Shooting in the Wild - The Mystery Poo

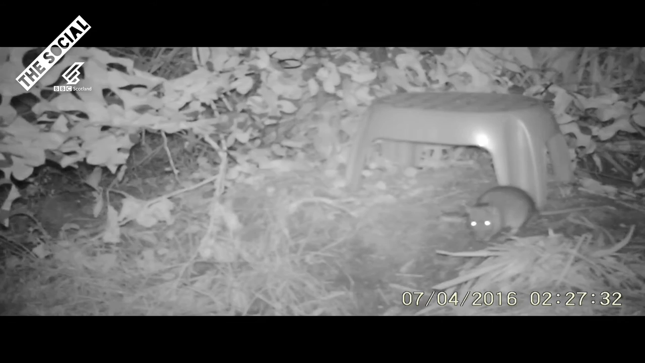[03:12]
Rat. Rat. Rat. That's quite a big rat but I don't think it could be the jobby that size on my stool.
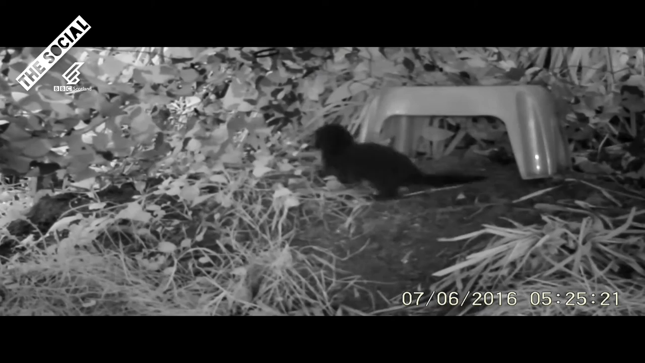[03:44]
Ahhh! Look! And there's another one. Come on you. Come on. Where's your mammy though?